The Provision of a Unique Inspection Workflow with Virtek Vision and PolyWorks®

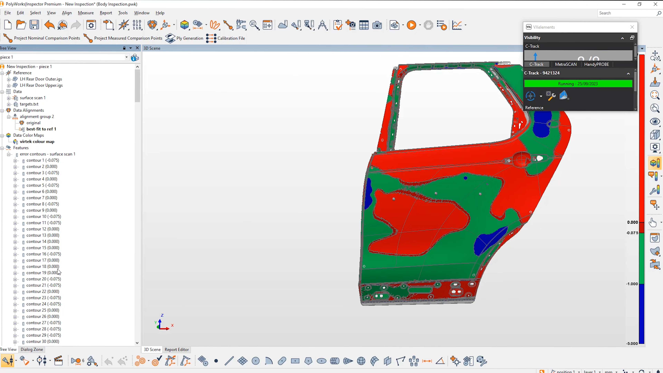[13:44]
With those created, I'm going to group them together. Edit group and I'm also going to rename them and add at the end vertex.